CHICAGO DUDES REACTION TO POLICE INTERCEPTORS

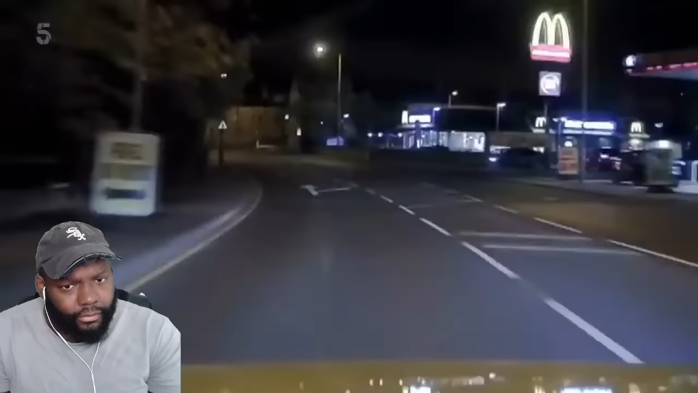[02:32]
Is that a Toyota Starlet there? Is that Papa? No.
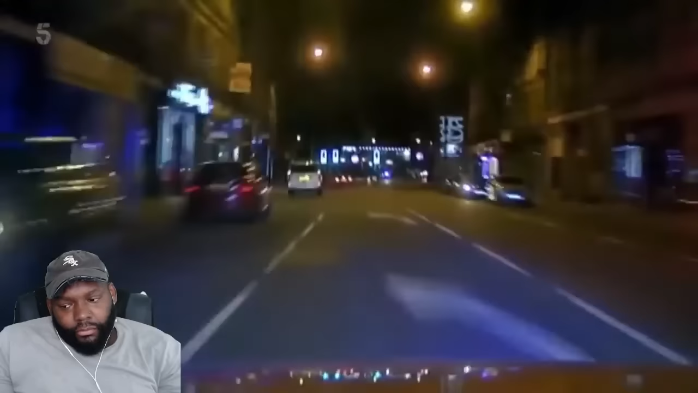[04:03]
He's turned left, left, left, left onto the high street. But Ben knows exactly where he's going and heads him off.
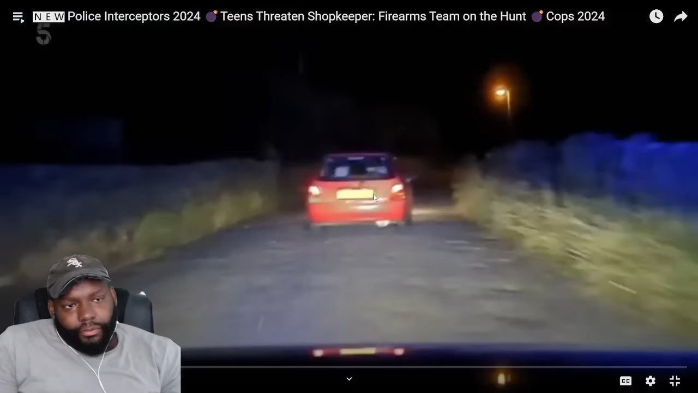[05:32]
Goes off the top towards Cullingworth. Current speed is 30 miles an hour, 3.0. The car then dives down a dirt track.
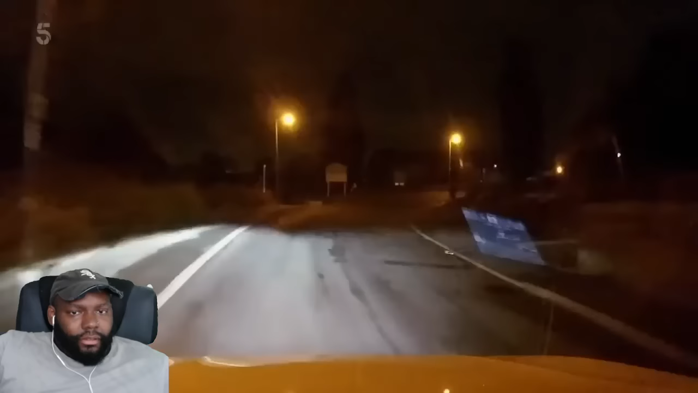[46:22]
It was okay, Tom. And a couple of minutes later... Oh! Oh, sir. That's a cow.